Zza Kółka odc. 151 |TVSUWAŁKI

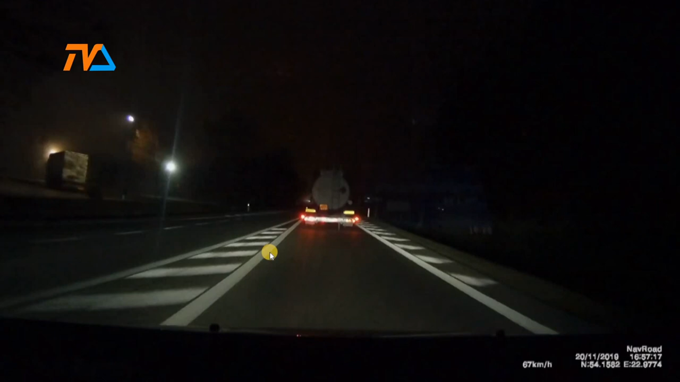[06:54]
Kolejna sytuacja. Tak jak Państwo wcześniej widzieli, pas wyłączony z ruchu, podwójna ciągła. Kierowca wyprzedza mnie. Nie tylko mnie, oczywiście, bo trzeba jeszcze dalej pociągnąć.